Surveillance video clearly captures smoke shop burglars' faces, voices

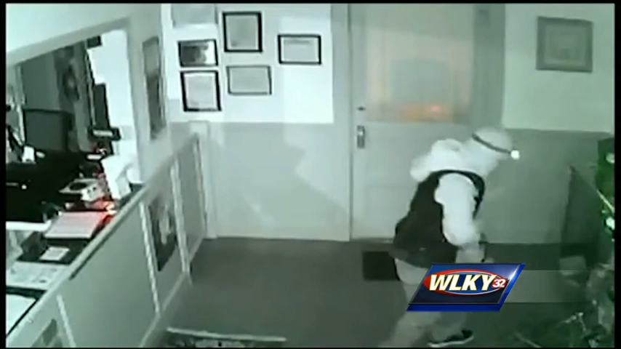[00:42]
YOU CAN HEAR IT CLEAR AS DAY. TWO YOUNG MEN, POSSIBLY TEENAGERS, SMASHING A DISPLAY CASE AND RUMMAGING THROUGH MERCHANDISE. THEIR FACES ARE COVERED FOR THIS PART. BUT 30 MINUTES LATER, THESE TWO COME BACK TO TAKE MORE.
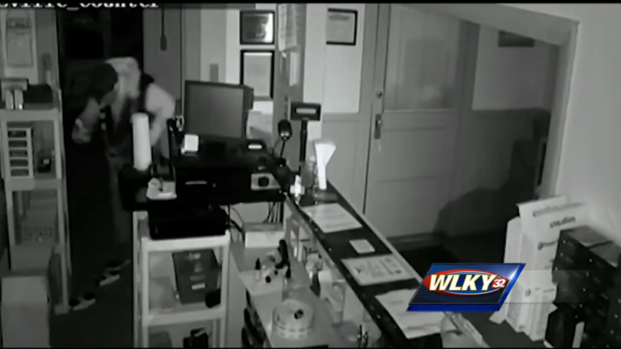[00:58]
THIS TIME THE MASKS AND HOODIES ARE COVERED FOR THIS THEIR FACES ARE GONE. ALLOWING THE SURVEILLANCE CAMERA TO GET A GOOD LOOK AT THEIR FACES.
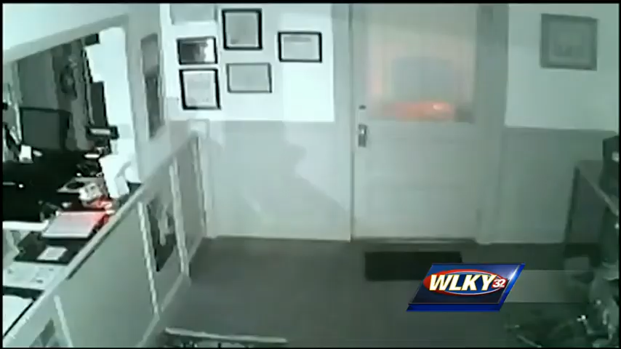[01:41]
AUTHORITIES DESCRIBED THESE TWO AS 16 TO 20 YEARS OLD.
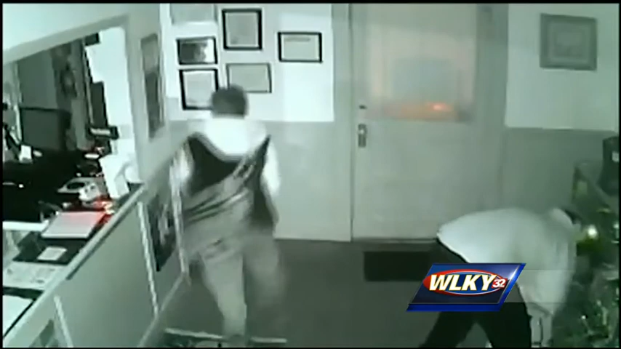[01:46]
ONE BLONDE HEAVY SET, THE OTHER THINNER WITH DARKER HAIR.